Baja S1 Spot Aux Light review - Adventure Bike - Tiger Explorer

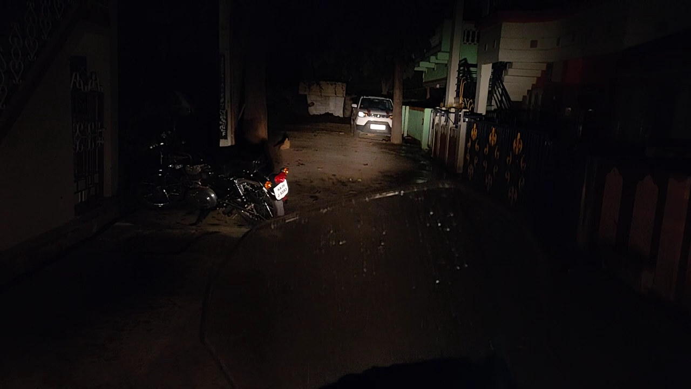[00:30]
so as you can see the visibility of the high beam that's the high beam so currently I'm gonna quickly switch on the Baja spot S1 so this is the light it throws it's the Baja S1 spotlight as you can see the difference this is the high beam stock low beam spot stock and